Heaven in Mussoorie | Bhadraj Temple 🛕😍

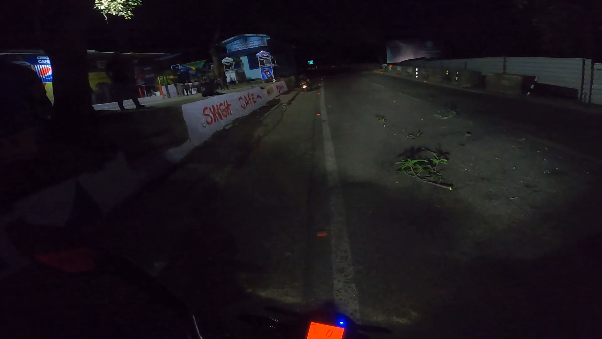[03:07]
ये भी साइड कर दे, ये छोटा वाला ये भी साइड कर दे, ये साइड कर दे,
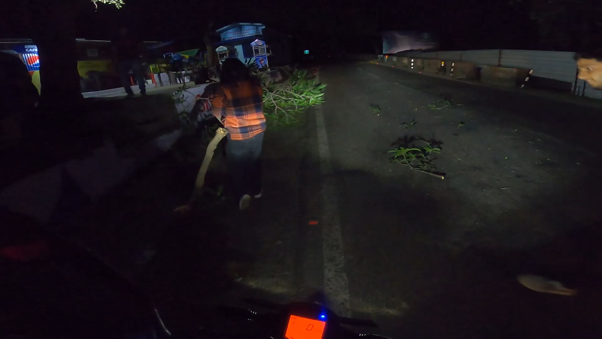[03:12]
ये बैठ बैठ बैठ।
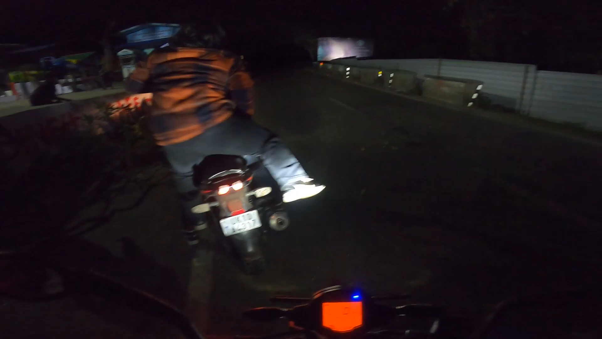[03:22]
अच्छा वो बड़ा ट्रक आया था अभी,